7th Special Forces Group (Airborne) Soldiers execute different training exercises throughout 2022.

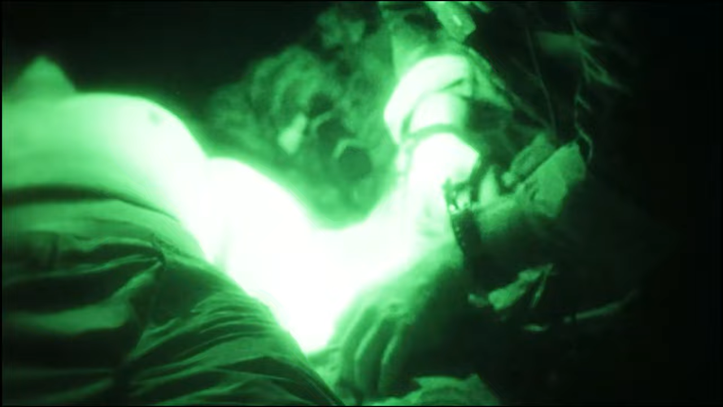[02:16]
Alright, check him, Mike. To the chest? Yep, to the right chest.